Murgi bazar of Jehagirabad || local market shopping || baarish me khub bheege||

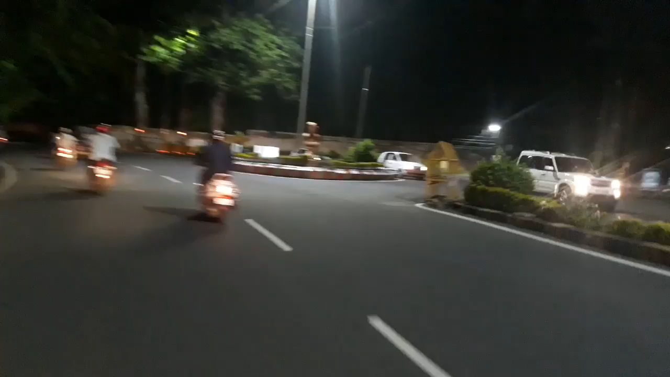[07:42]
सो उस दिन लगता है मार्केट, तो हमने सोचा चलिए थोड़ी बहुत जो हमें सब्ज़ी वगैरह वेजिटेबल्स लेनी थी तो हम वहीं से लेते हैं। तो ये हम निकल गए थे हमारे घर के लिए, और ये है ऑन द वे व्यू।